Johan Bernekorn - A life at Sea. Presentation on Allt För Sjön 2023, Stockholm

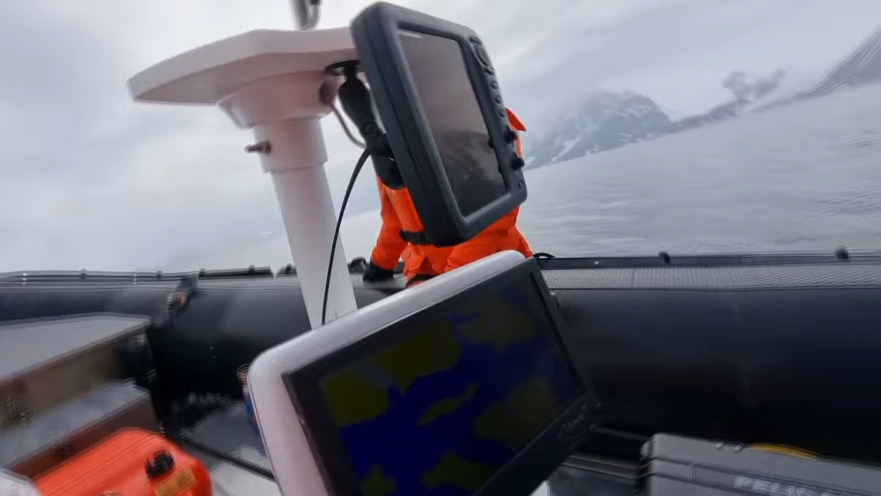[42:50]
Och så har vi en zodiac helt dedikerad till djupmätningar.
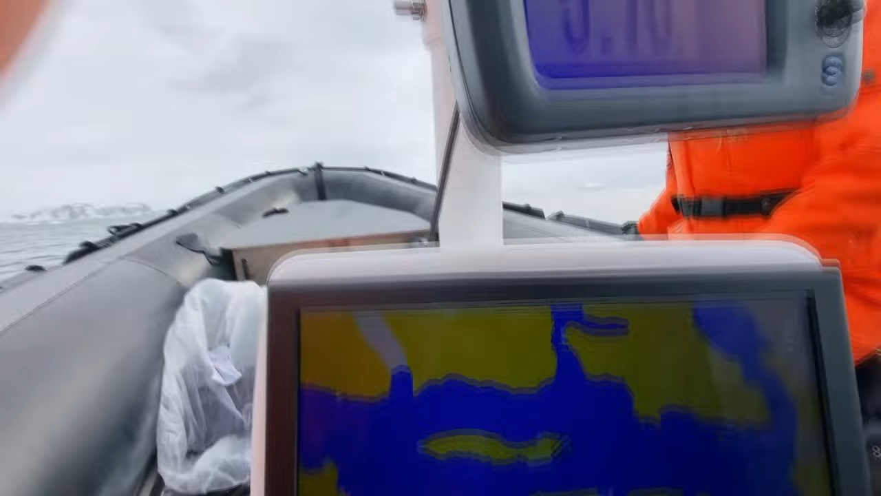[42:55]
Så när vi kommer till ett nytt område så skickar vi ut den, mäter av området,
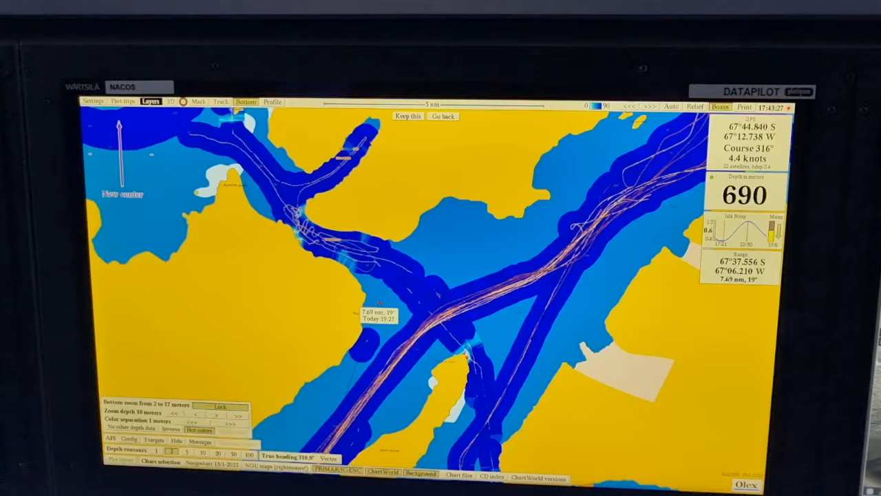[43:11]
On screen: depth 690 m
Det var en timme bort ungefär, så vi körde dit.
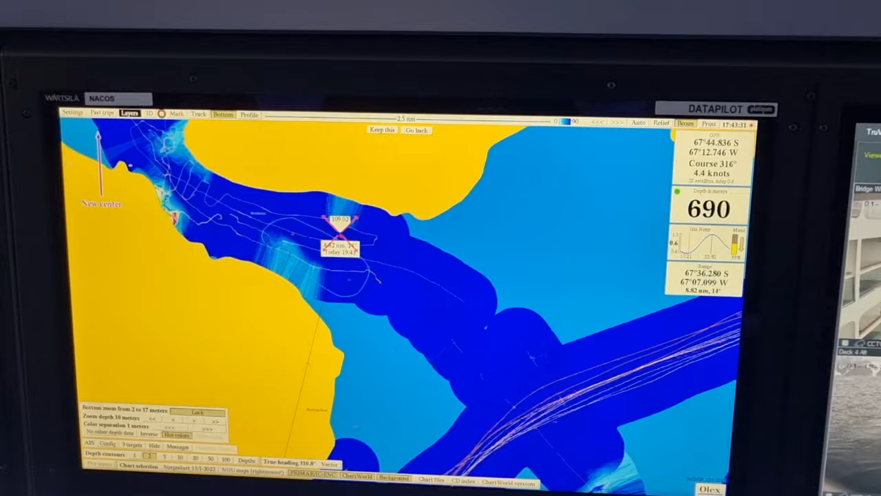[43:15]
Och så de gula strecken är våra trails. Och nu kan vi se exakt djupet här.
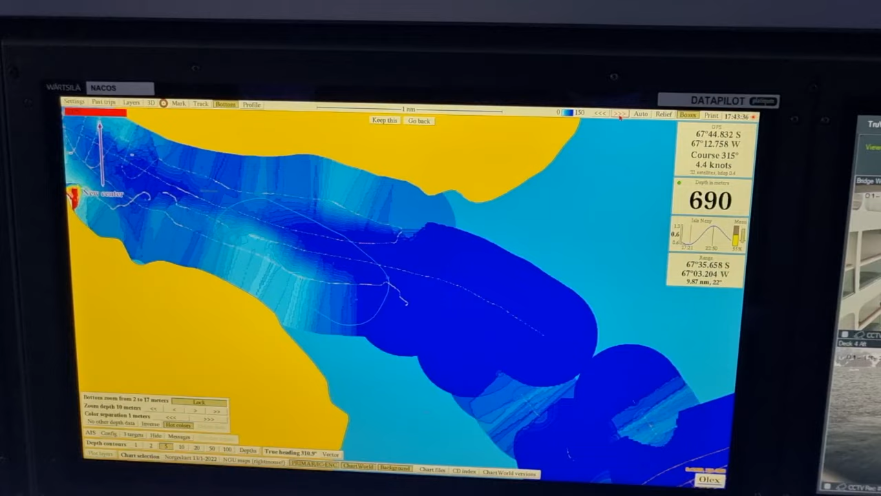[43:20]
Vi kan till och med få en 3D-bild av kanalen.
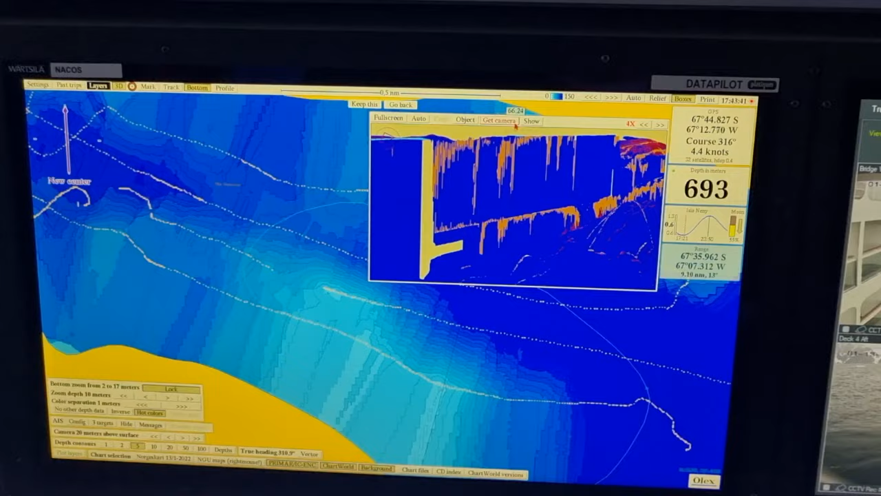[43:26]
Så nu siktar jag kameran dit vi ska köra. Vi ska åka västerut. Så ser ni kanalen här.
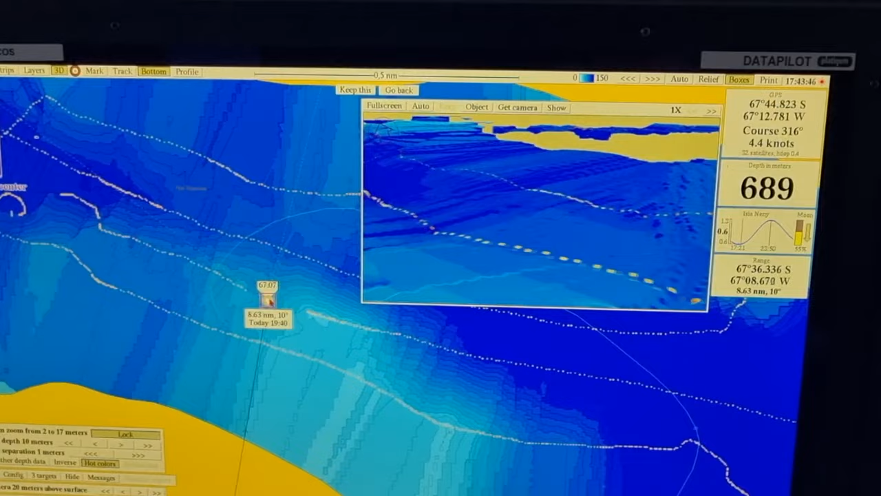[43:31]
Det var ungefär 100 meter djupt. Om det blir lite mer oregelbundet djup så kör vi lite mer där för att vara säkra.
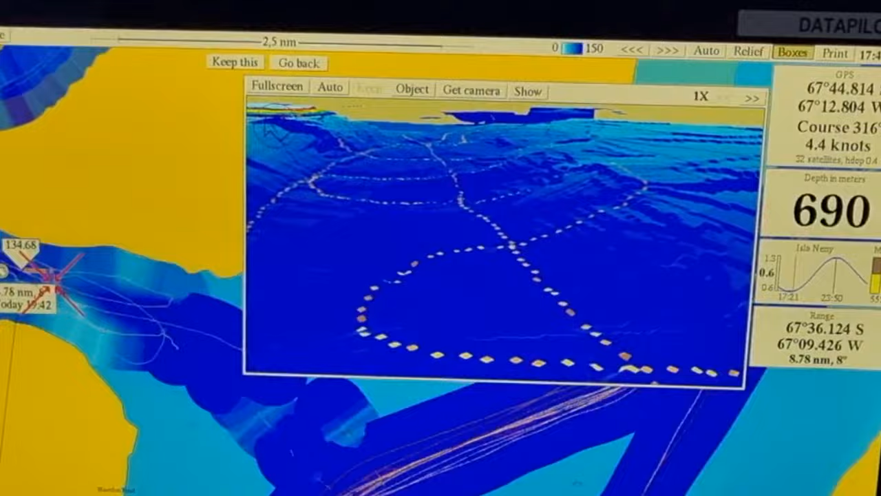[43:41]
On screen: depth 690 m
Men senare på kvällen så tog vi Resolution genom här.
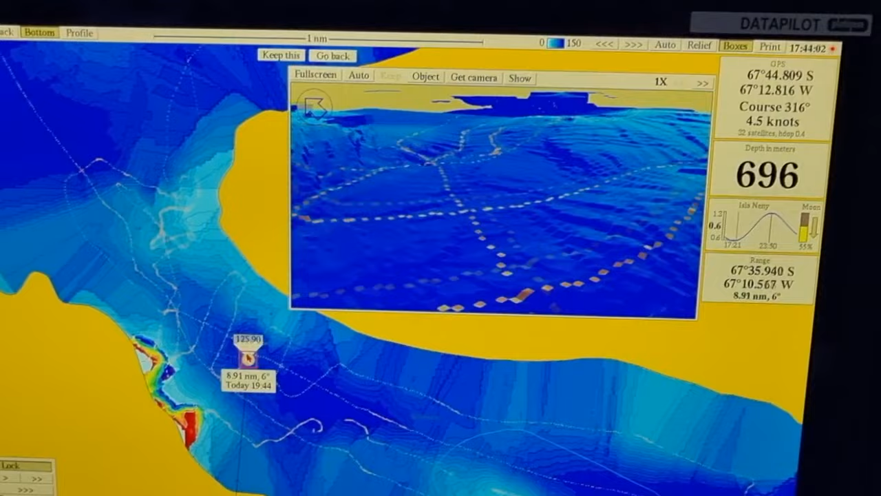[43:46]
On screen: depth 696 m
Så just nu är detta det bästa sjökortet som finns över den kanalen.
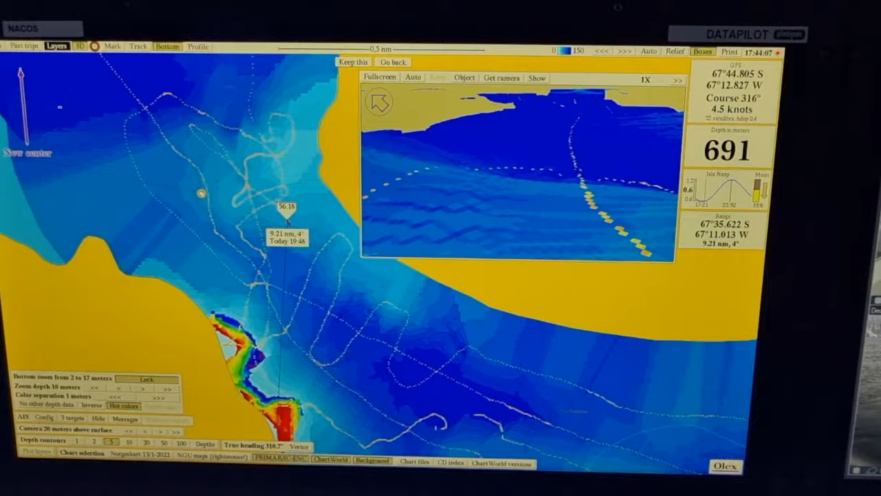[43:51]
Och vi var det första då expeditionskryssningsfartyget som gick igenom där.